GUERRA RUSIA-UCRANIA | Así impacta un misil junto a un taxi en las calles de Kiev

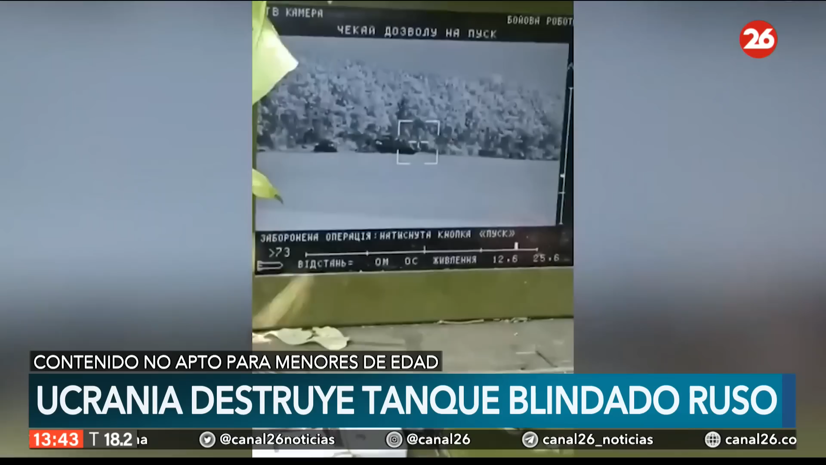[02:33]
Ahí estamos mostrando un momento en el que un tanque blindado ruso T-90 es volado en pedazos por soldados ucranianos.